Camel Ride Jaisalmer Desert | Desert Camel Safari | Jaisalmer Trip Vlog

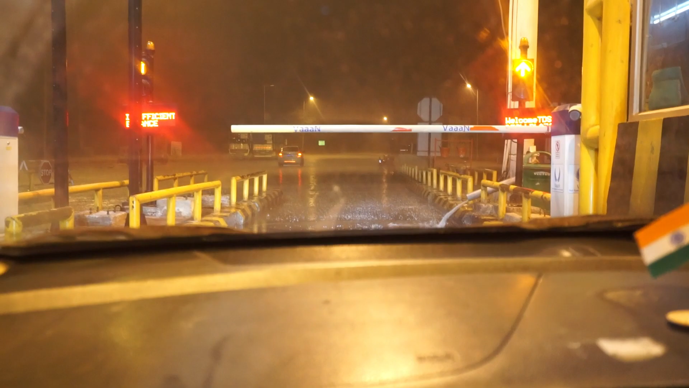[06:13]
तो गाइस हम लोग टोल पे खड़े हैं अभी जयपुर से थोड़ा पहले, और यहाँ पे देख लो आप ओले पड़ रहे हैं अच्छे खासे।